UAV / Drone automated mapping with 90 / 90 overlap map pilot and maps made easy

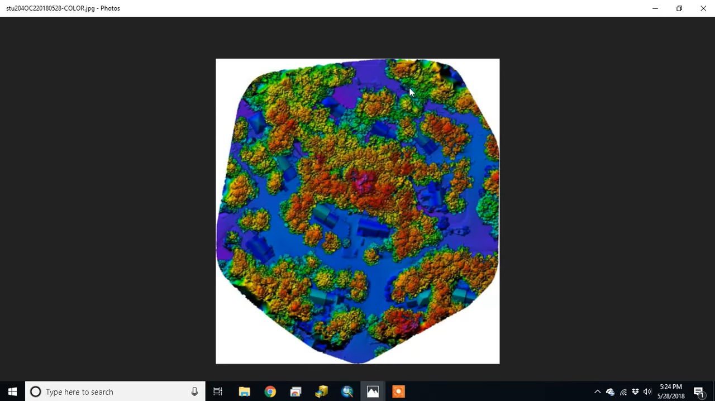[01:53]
we go pretty nice right see where my house is here and maintain a lot of canopy cover behind it okay
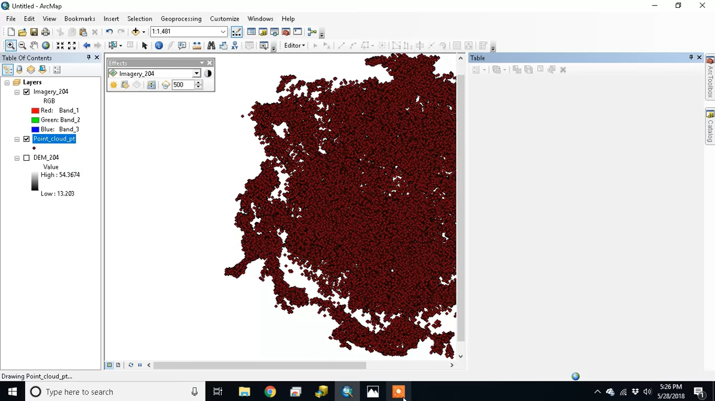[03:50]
so we ended up with about sorry they had vermilion 323 000 points okay
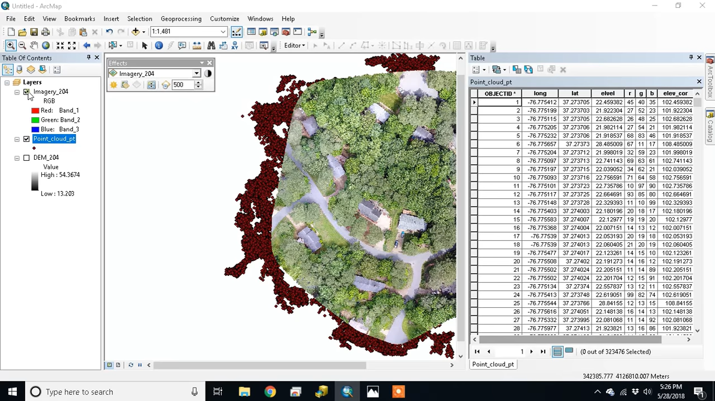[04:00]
i'm just gonna let the points close in just so you can see so now at the core center piece of the image that's where my house is here which was the goal of the flight there's virtually no gaps okay
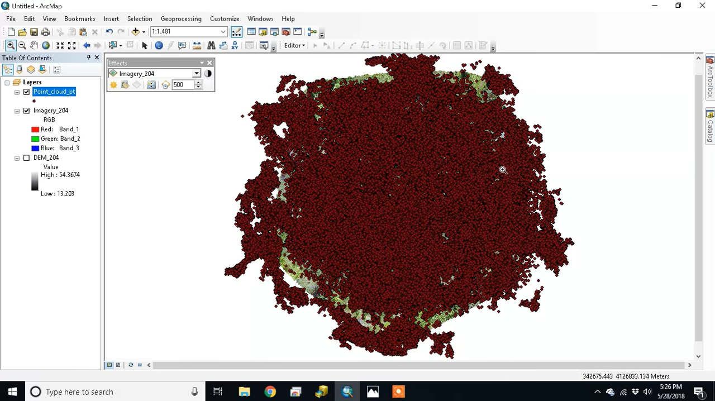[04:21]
there you go you got some gaps around the edge where you don't have as much overlap but that's it and now let's take a look at the dm and as you can see it's pretty good it's not actually dm of course the
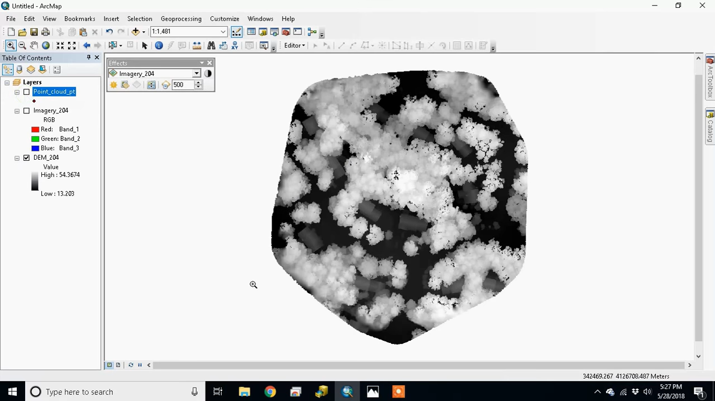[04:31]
dsm isn't it there's the roof there's my garage right okay